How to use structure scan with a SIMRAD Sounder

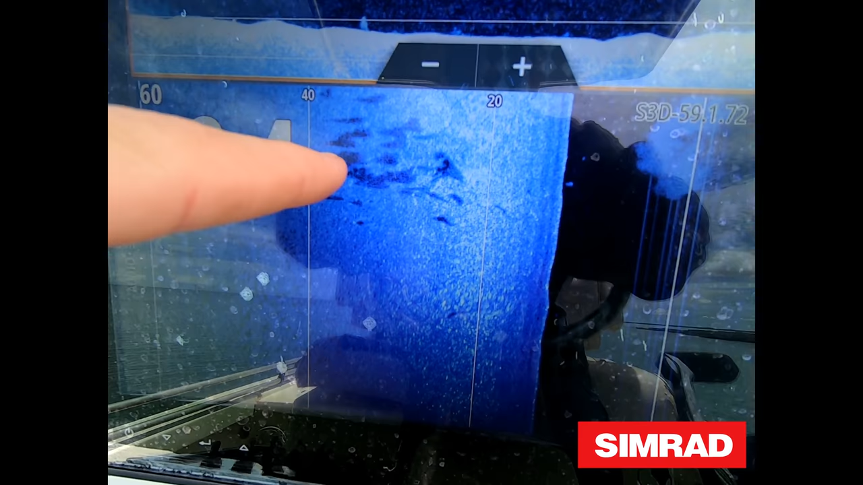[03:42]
You can see them all, always shadows. Oh yeah, there we go, look at that. They are all fish.
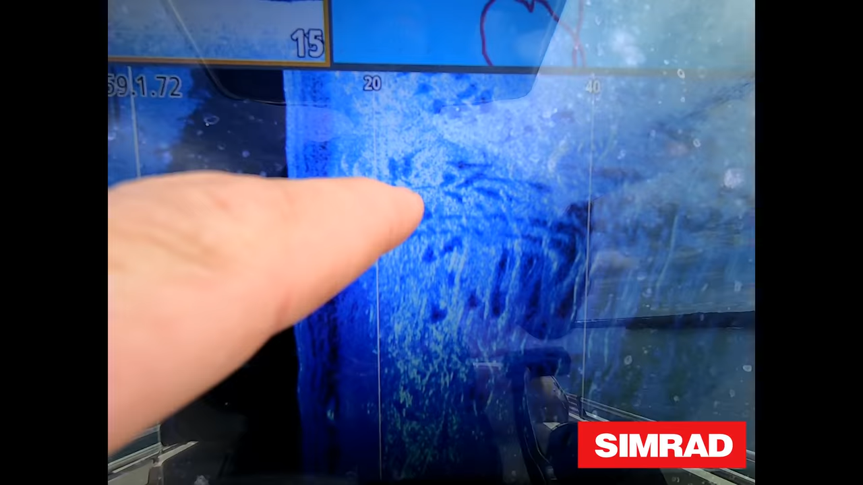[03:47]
So that means they are directly there. As you can see you've got the 20 foot line.
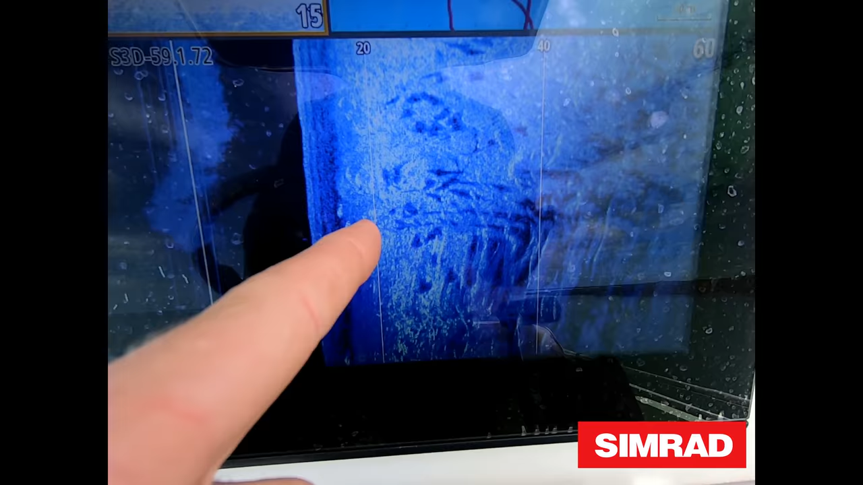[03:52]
And the shadows. So they're within us and 20 foot of the rock, of the boat. Jesus.
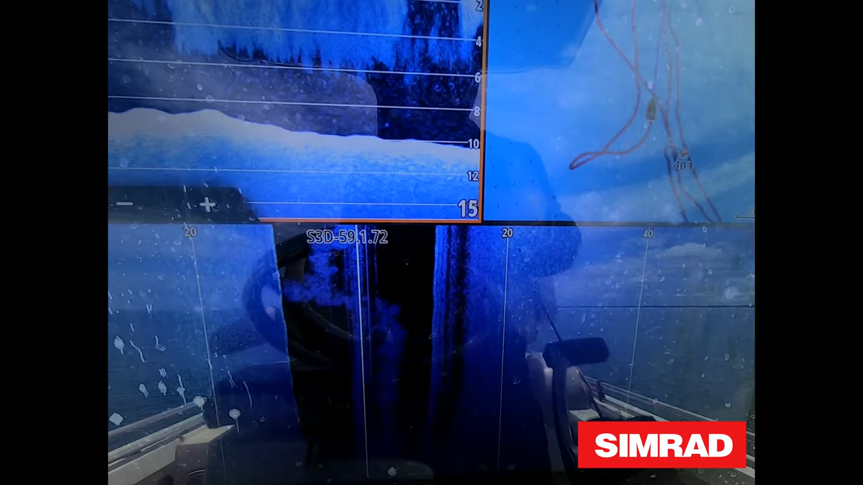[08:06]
To where we find them. Oh look at that. Steve.
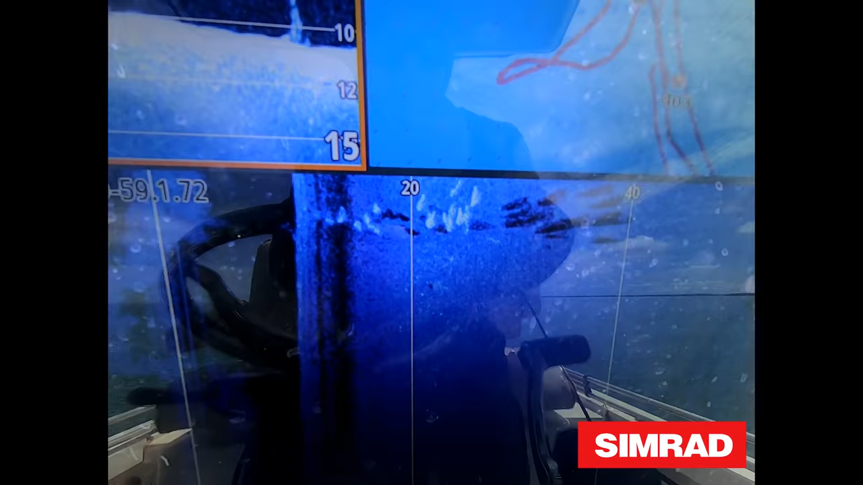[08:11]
Right to your right. Just right there. Look at that for a school of fish.
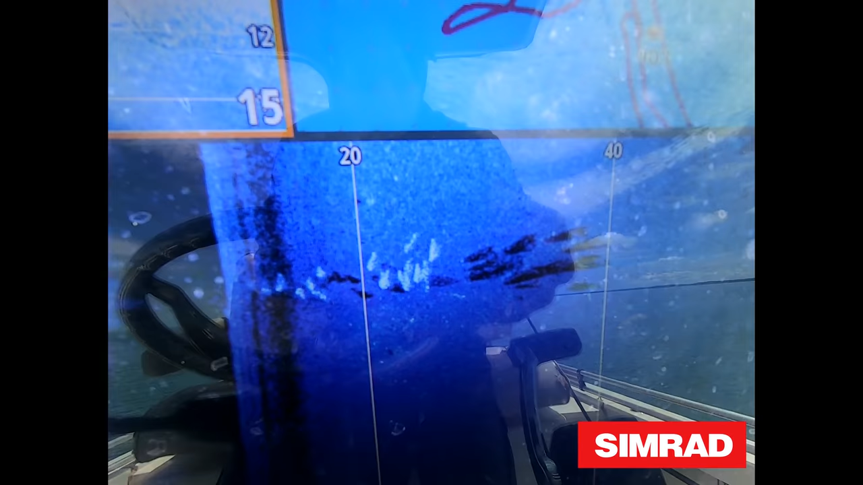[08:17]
So they are pretty much from underneath the boat. All the way out to about 27 feet to our right.
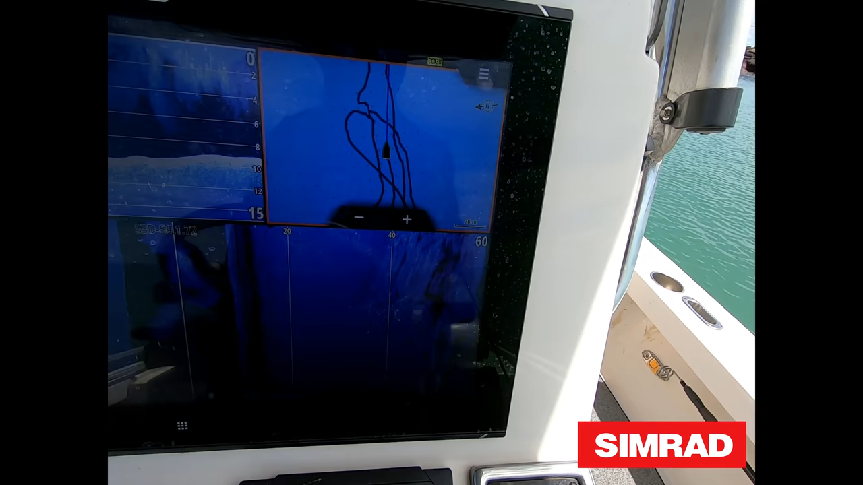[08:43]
So if you see fish. There he goes. Cut fish coming through now. If you see fish like that. I can go press.
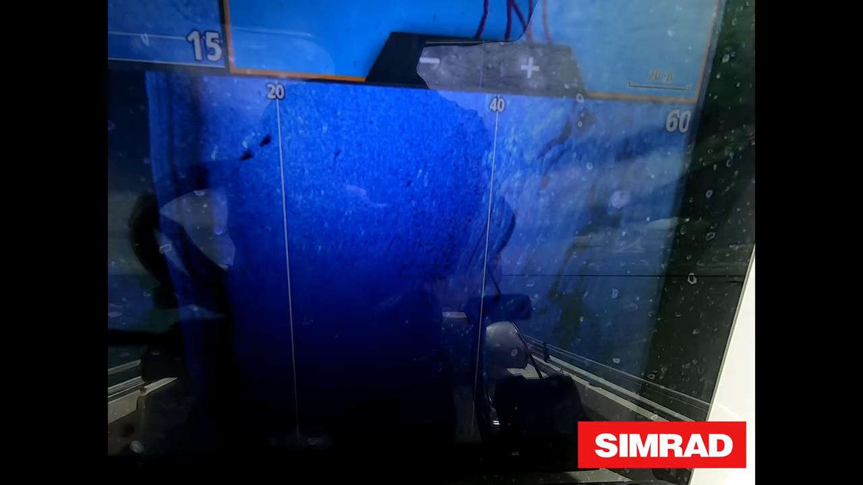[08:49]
Mark. But I am not going to do it. Because it will show the coordinates where we are.
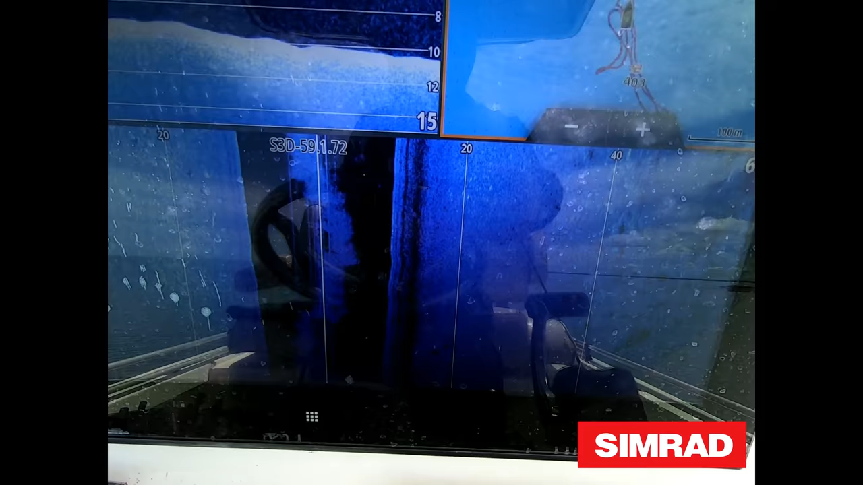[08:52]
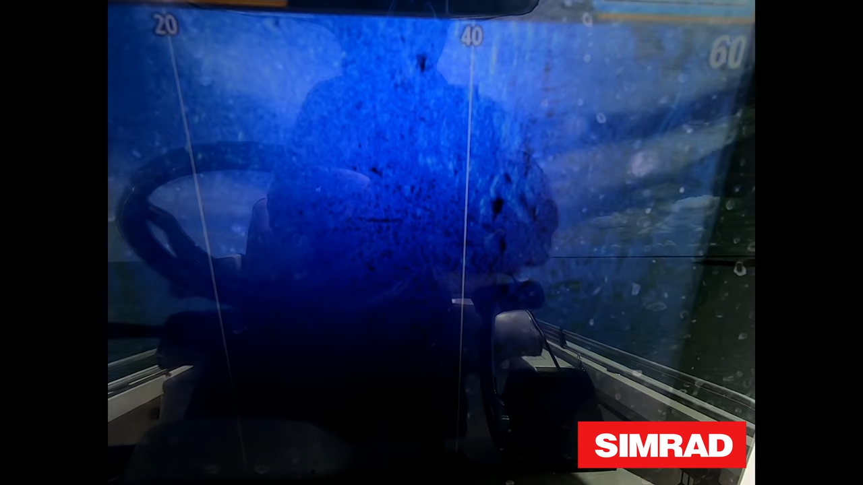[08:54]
Some more on the edge of the right. Alright. Go to your right hand side now.
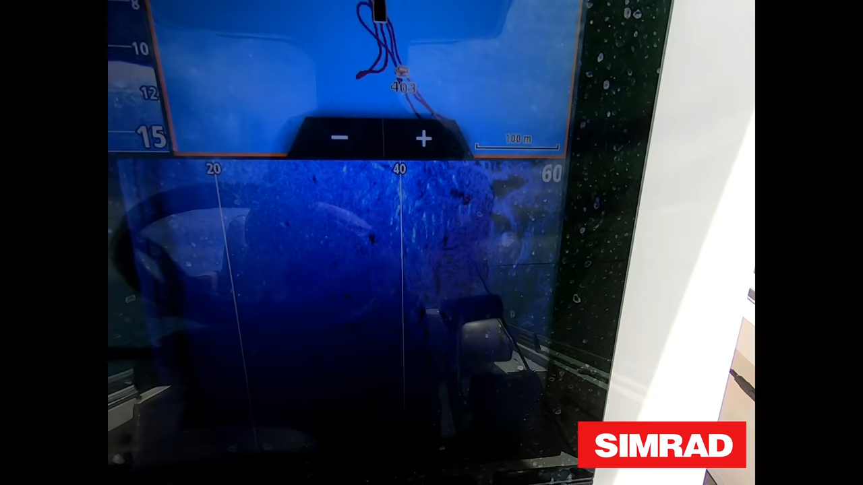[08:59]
See. So directly there. Same spot. They are sitting in that same little. Oh wow.
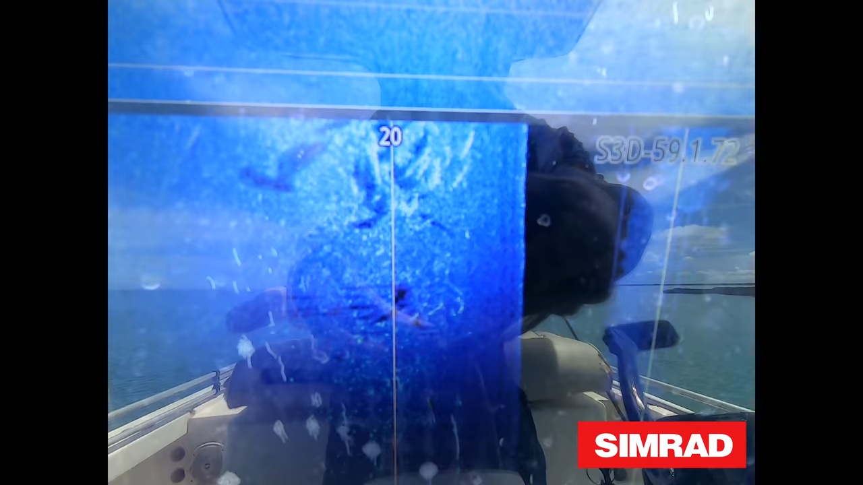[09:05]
Right there. So that's right there.
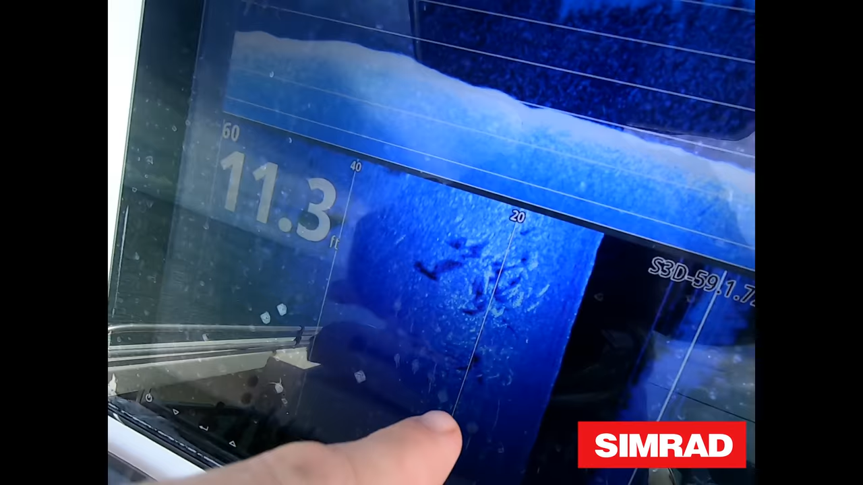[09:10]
On screen: depth 11.3 ft
All those fish. Are right there.